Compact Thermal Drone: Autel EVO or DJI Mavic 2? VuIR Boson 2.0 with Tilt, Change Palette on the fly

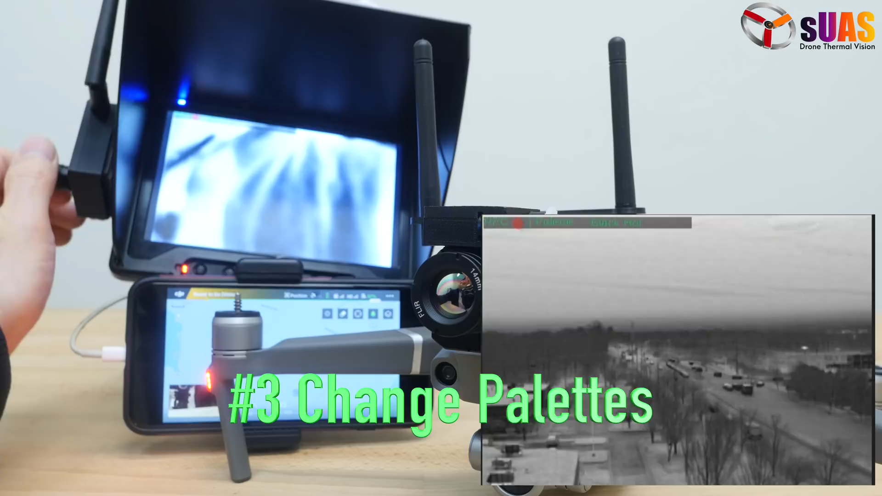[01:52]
Number three is you can change the color pellet by using this wheel as well. Number four is you can trigger the remote recording using the controller. Number five is FFC.
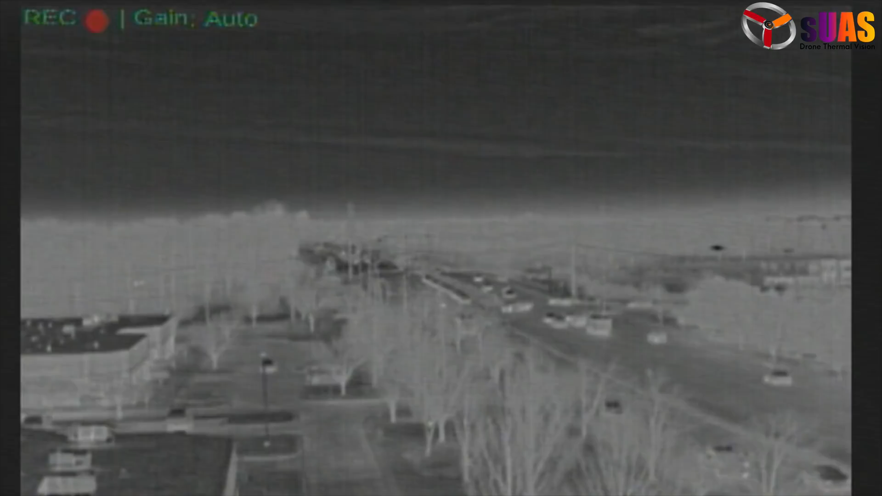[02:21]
Then feature number eight is you have on-screen display.
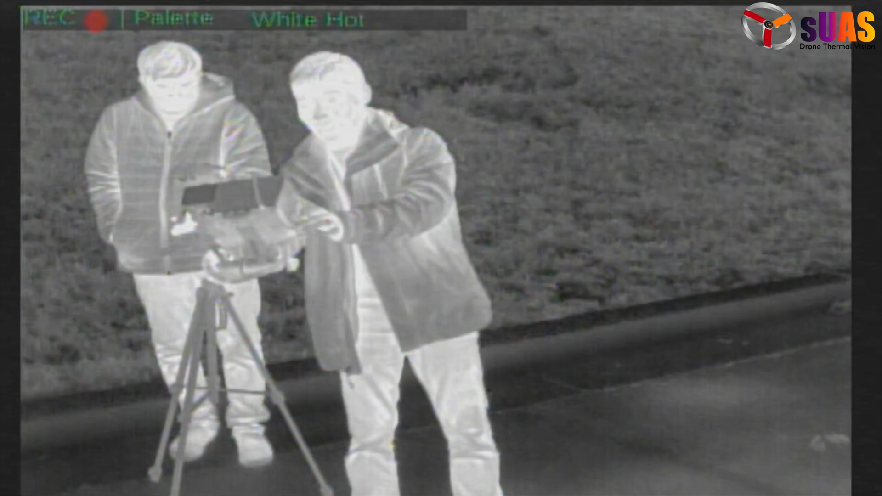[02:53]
So now you don't have to worry about the angle you adjust. If it's pre-flight is a little too much down or too much forward,
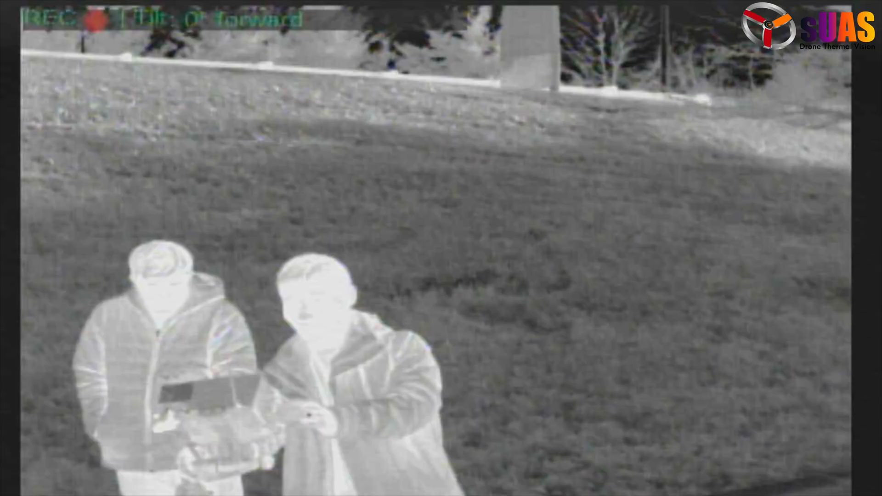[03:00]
you can change that on the fly using this wheel.
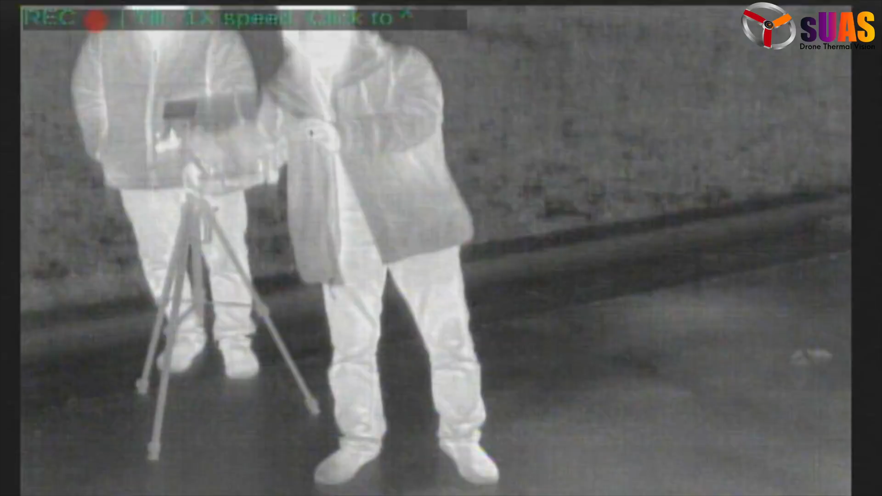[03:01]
And then you don't have to remember to hit this button on the air unit. To record a video before flight, you can hit this button while the drone is in the air.
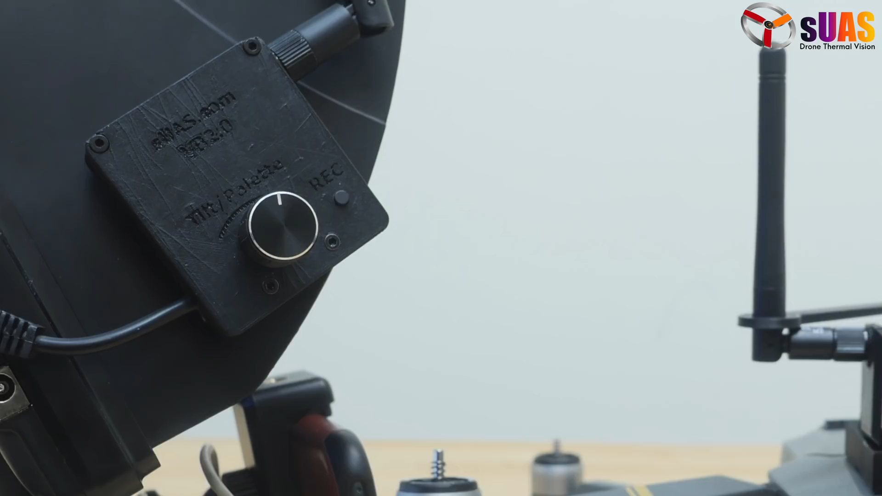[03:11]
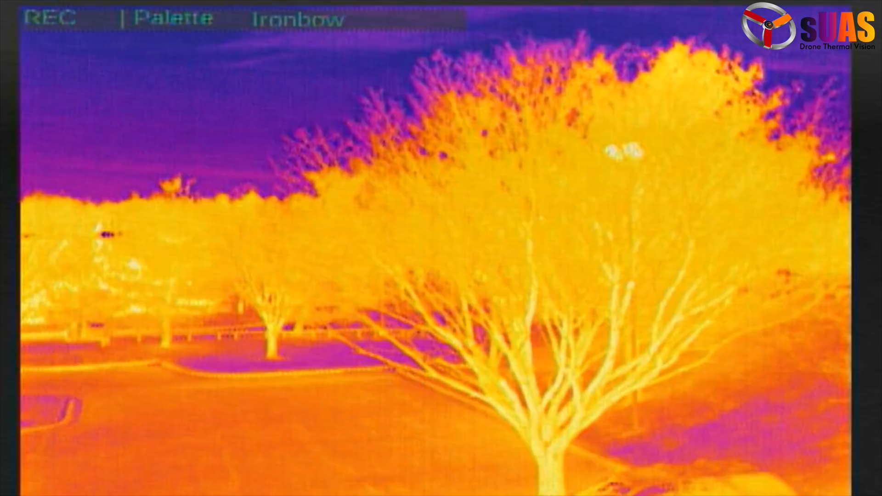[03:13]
And then you can change the color pellets, the much needed features of this.
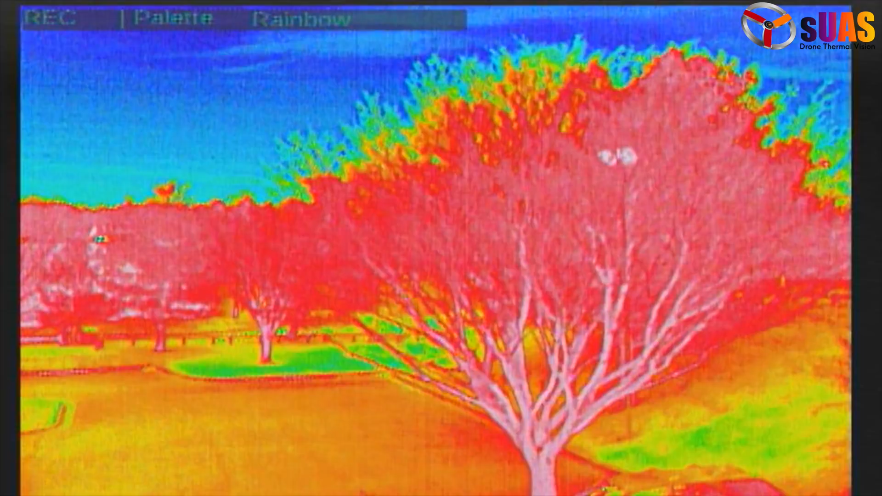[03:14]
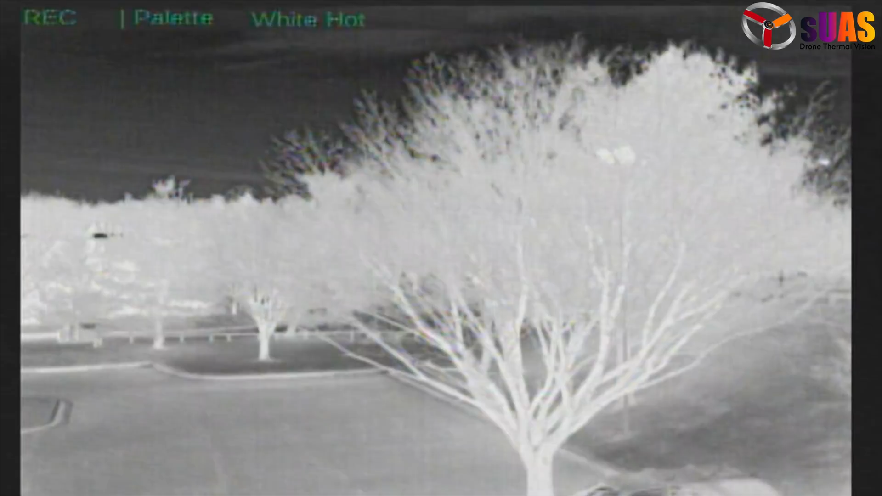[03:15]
You know, you don't want to fly only within the white heart or black heart.
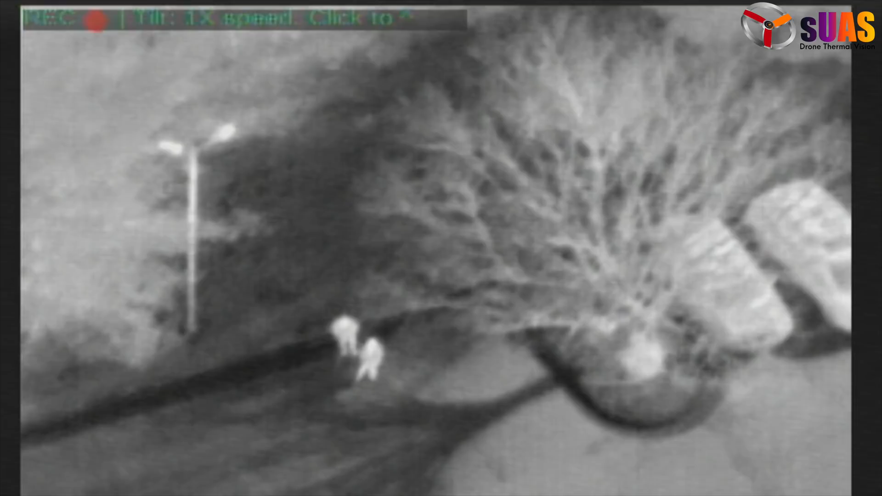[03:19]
You want to change the other things to see things better,
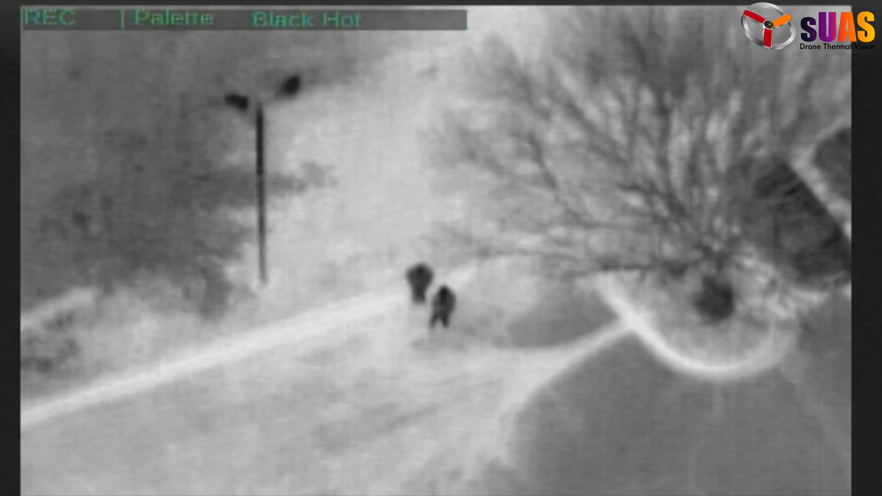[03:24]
you know,
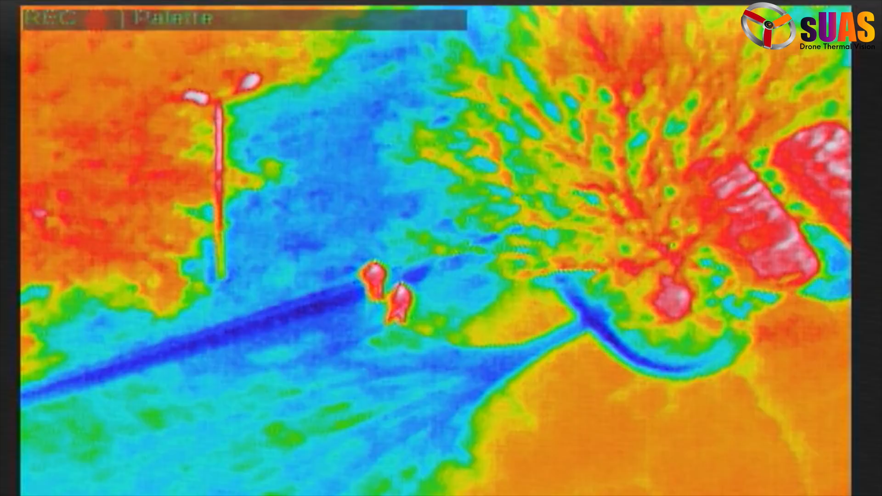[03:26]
by cycling through ten of the color pellets on the fly boson.
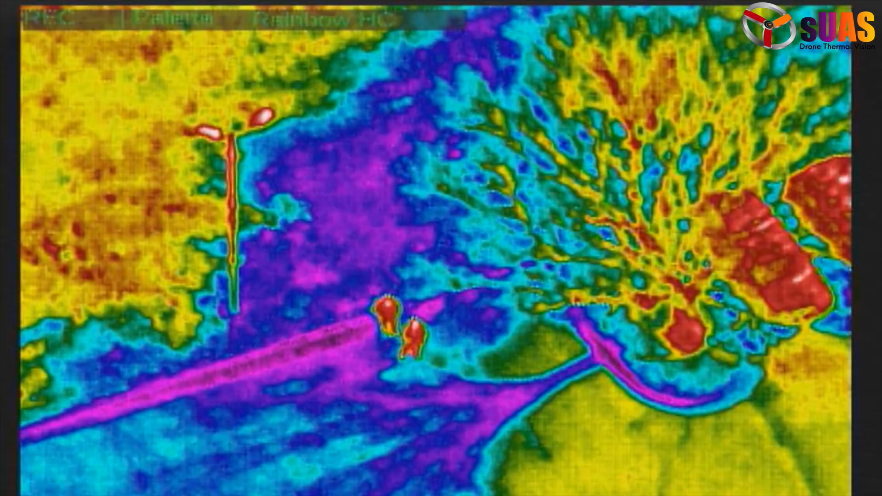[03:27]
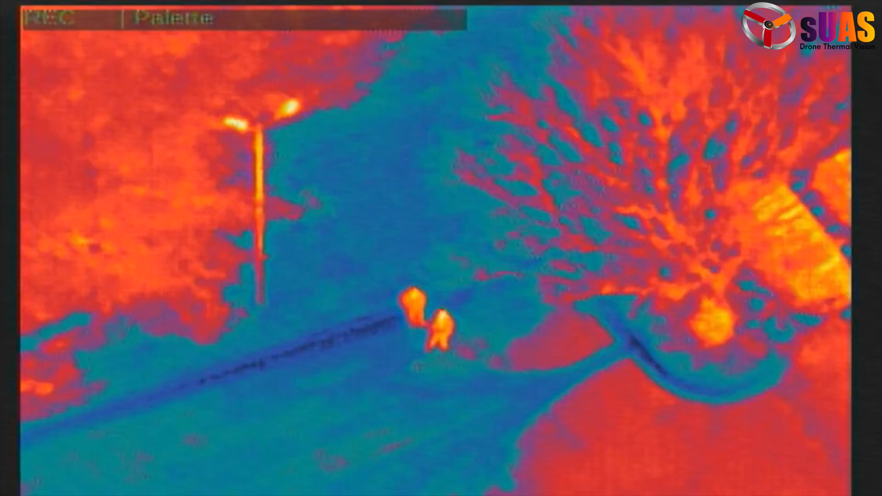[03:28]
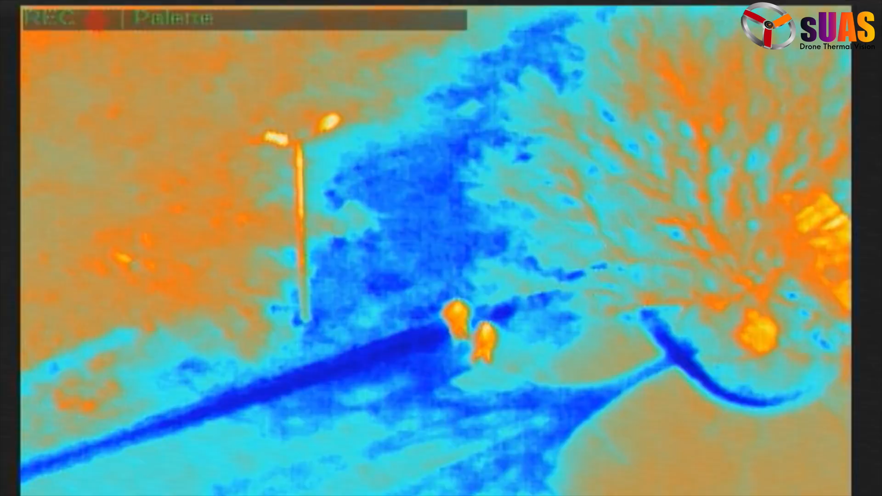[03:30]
You can maybe pick up details better.
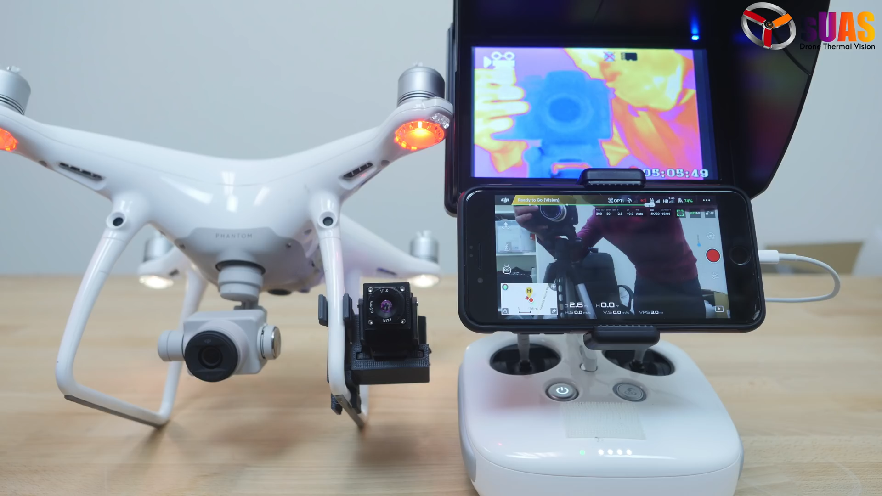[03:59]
we already released the three axis gimbal with
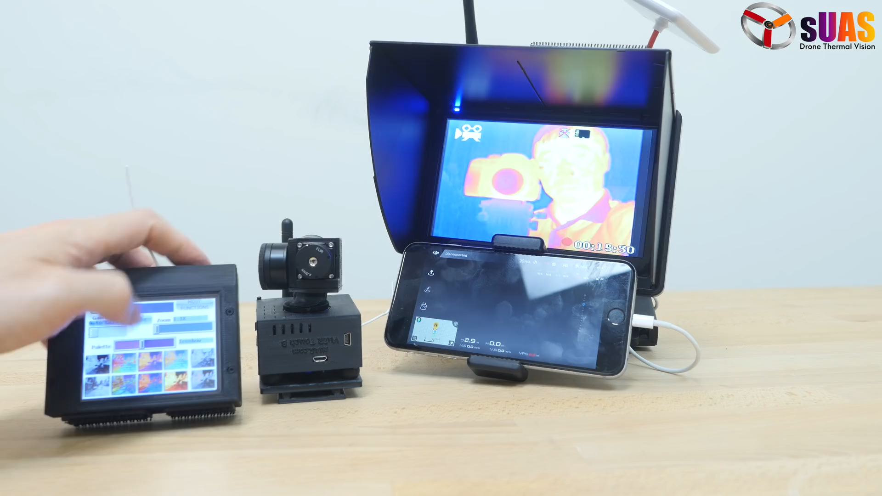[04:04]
touch screen controller for a boson to sit on top of Mavic or underneath the Phantom or Inspire etc.
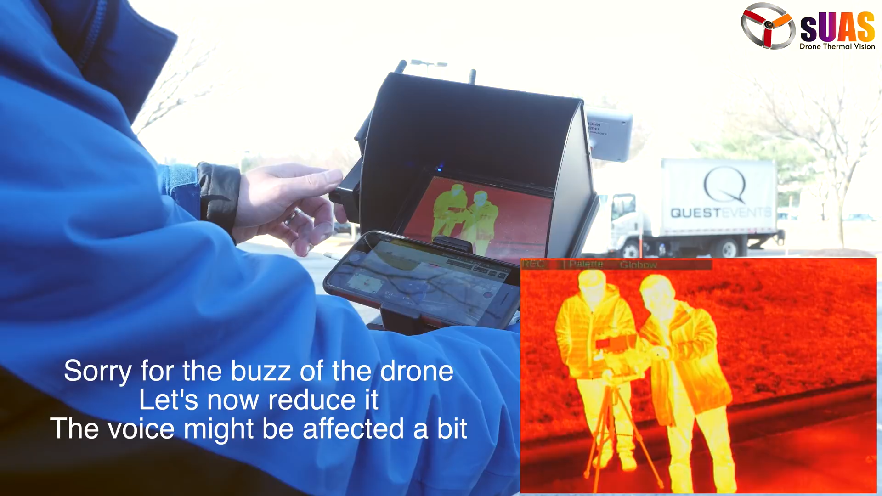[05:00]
And then I can reset. I can tilt now.
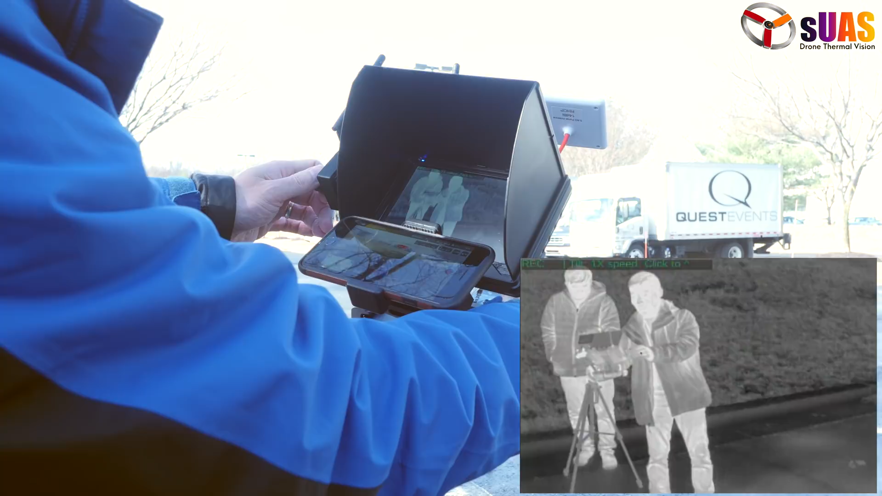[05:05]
Up or down.
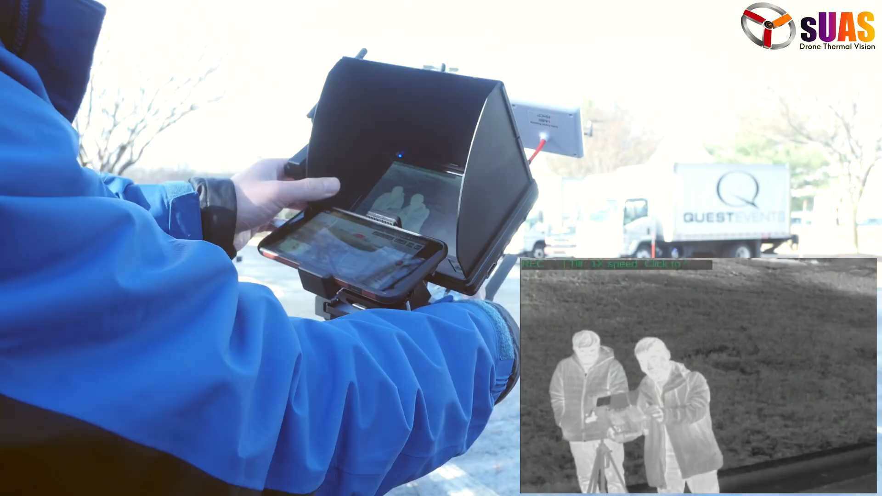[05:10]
Up or down. Up. Up. Or you can change the gain mode. Alright. Right. Low gain. High gain. Auto gain. Etc. Muy big fan. And then you can do FFC trigger from this button right here.